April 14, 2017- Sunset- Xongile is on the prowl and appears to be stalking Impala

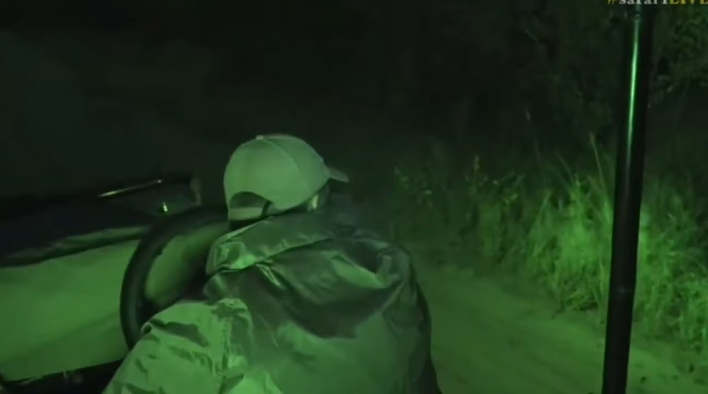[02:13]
But I've actually lost her already. I know, there she is. You see her there. So she's there. There we go. You can just see the back of those ears.
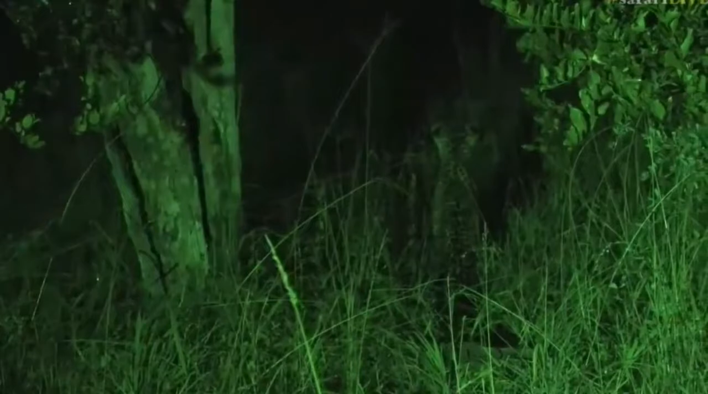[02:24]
You can see the prominent black markings and white on top. That shows us that this is a leopard and this is how they follow each other through the bush. When they need to see their mum or to try and follow one another, they're able to use those marking on the ears. Isn't that amazing? Now aren't we so lucky, like I said, it was a very long shot to come out here and to be able to see if we could find one of the cubs. And luckily we have. Now I wonder if Hosanna is not somewhere close by.
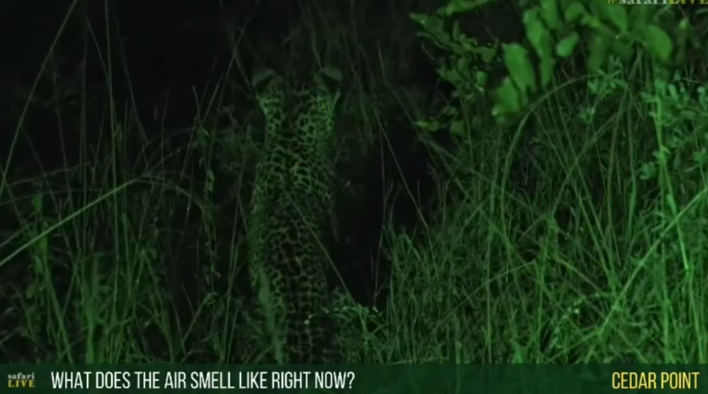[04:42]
And that's what it smells like at the moment. I don't think we've had any time for any fragrant flowers to grow or anything like that. But it just smells earthy and rich and you can smell the moisture in the air. And as I say that little Xiongile is now disappearing into the shadows of the night and deeper into little Gauri. Now, I'm not sure we're going to be able to keep visual of her. I think she's going to disappear.
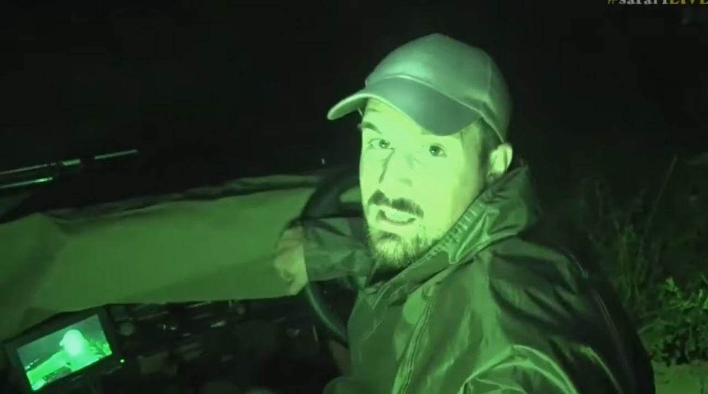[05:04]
So what I might do is just go down a little bit and just see if maybe we get lucky with Hosanna that could be somewhere close by. And if not him then I'll come back into this area and see if maybe she pops back out onto the road again. Like I say you never know maybe she's going to sort of have no luck with these impalas or she abandons the hunt and then comes back onto the road and we'll be able to get a better visual of her again. So I think what we're going to do is just carry on now because like I say I've lost visual of her completely. I can't see her at all. But isn't that exciting? What a way to finish the afternoon.